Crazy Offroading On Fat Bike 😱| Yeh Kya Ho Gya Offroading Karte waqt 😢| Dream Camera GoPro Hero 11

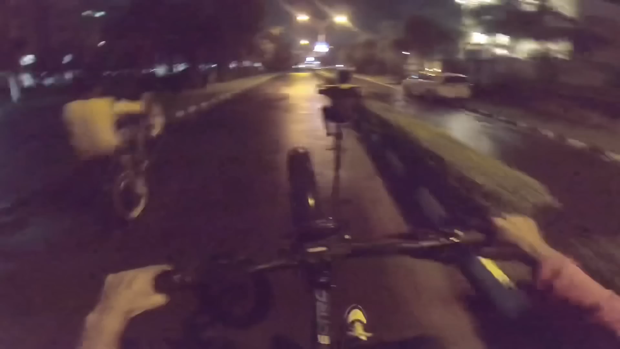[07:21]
देख पिकअप में जा रहा हूँ। गार्ड अगर देखा ना तो बोले को उधर से जाए तो पार होने नहीं देंगे। हट बम्पर पार करेंगे। अरे फैट बाइक में पहली बार बम्पर पार कर दिए, पूरा पिकअप पकड़ लिया भाई। देखो क्या भाग रही है अपनी फैट बाइक।